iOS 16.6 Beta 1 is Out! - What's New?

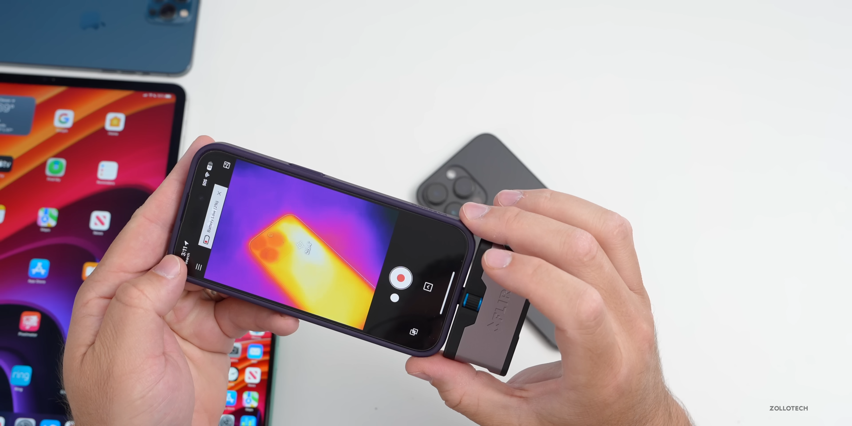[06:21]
29.7 at the highest there so it's staying nice and cool in general much cooler than the previous versions even after installing a pretty large update